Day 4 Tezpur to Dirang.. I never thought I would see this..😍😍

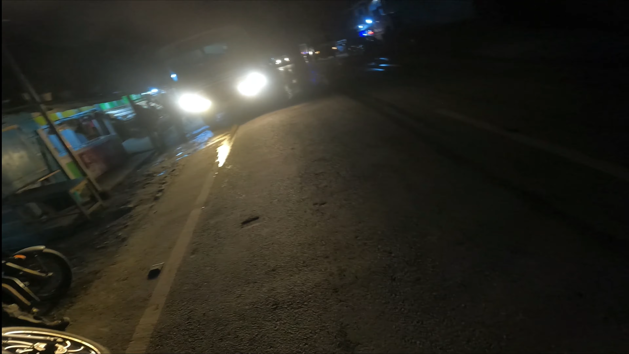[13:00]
बहुत सही लग रहा है एकदम, रात में पहाड़ों में 6 बाइक ऐसे जा रहे हैं और हम लोग ज़्यादा तेज़ भी नहीं चला रहे हैं, वी आर जस्ट मेंटेनिंग अ स्टेडी स्पीड ऑफ 40-50।
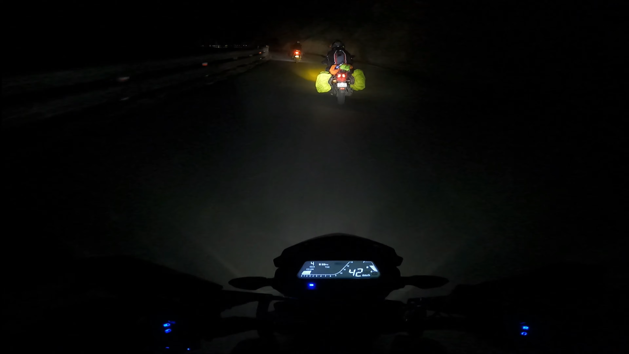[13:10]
ऑलमोस्ट 10 बजने जा रहा है, पूरा रास्ता खाली है जैसा कि आप देख सकते हो, ऑब्वियसली 10 बजे पहाड़ों में और कौन ही रहेगा।